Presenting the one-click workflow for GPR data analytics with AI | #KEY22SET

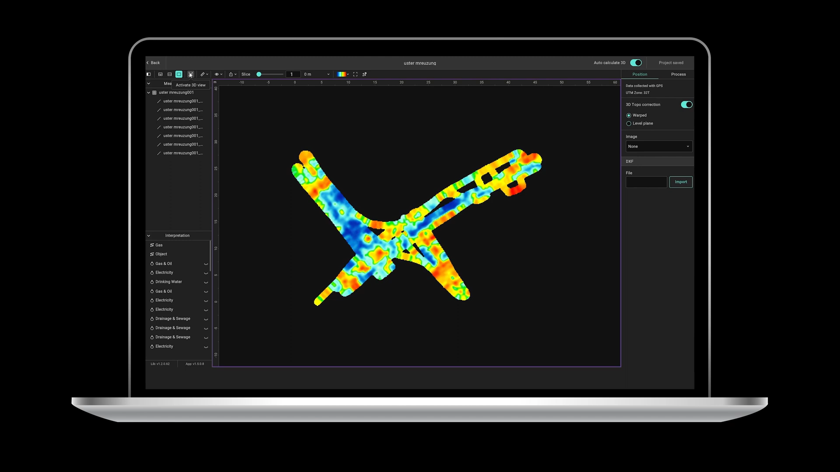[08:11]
Just create a new project, go to the 3D icon and your data will be displayed in 3D automatically. Alongside this,
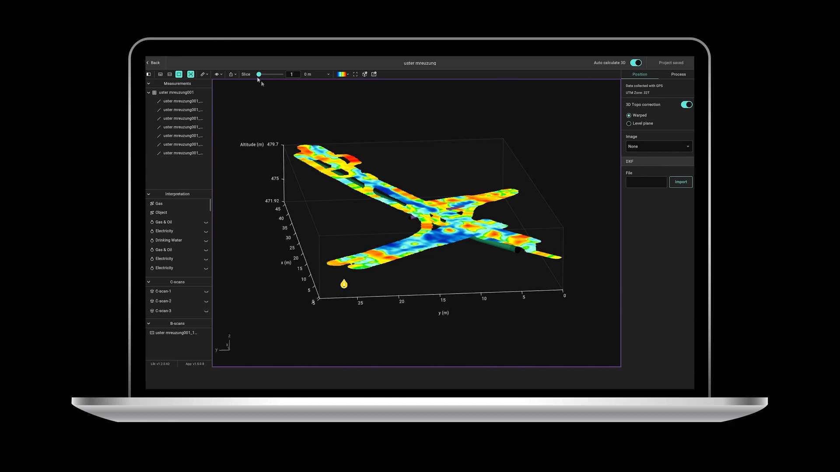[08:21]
Insights 2 will create a digital terrain from the elevation data and apply it automatically to your 3D model.
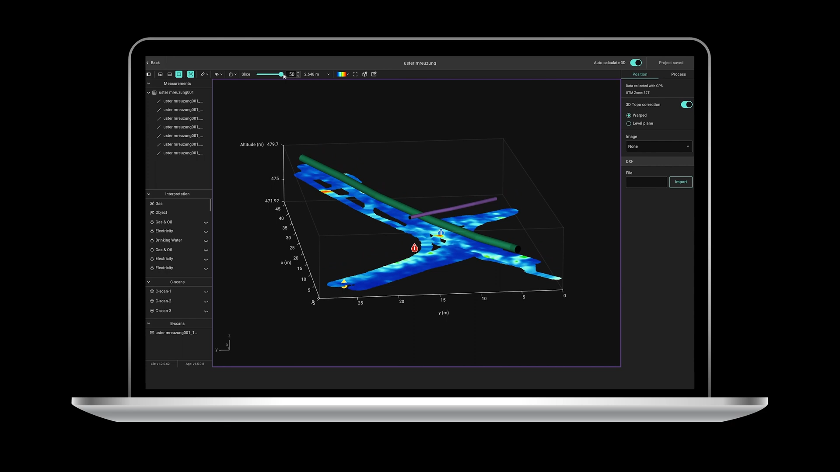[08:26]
So, you can experience a digital twin of your underground target area and its surroundings.
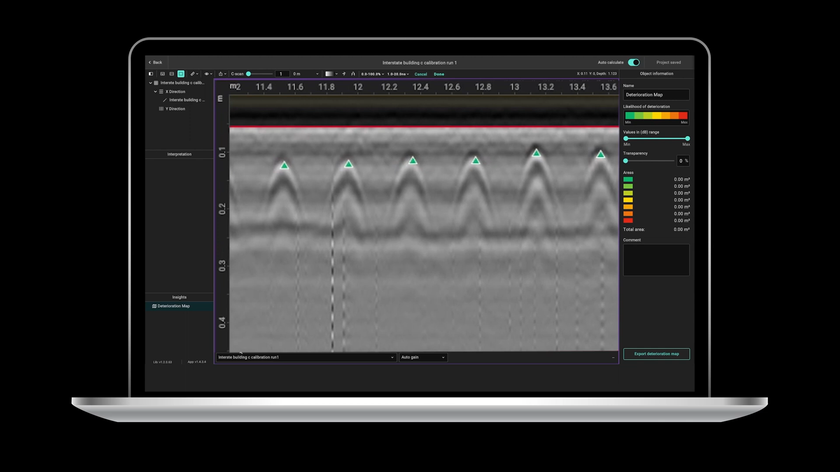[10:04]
You will now be able, like never before, to automatically detect and tack reinforcing steel in your concrete GPR datasets. Like, for instance, in this 1 km long example.